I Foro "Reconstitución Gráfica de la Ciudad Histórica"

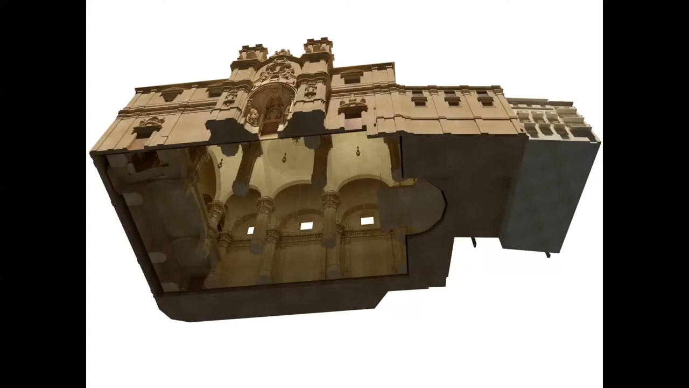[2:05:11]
como nunca lo podemos ver, pues bueno, se ve ahí el juego de la concavidad y la convexidad del portal de entrada, un poco es una iglesia de salón.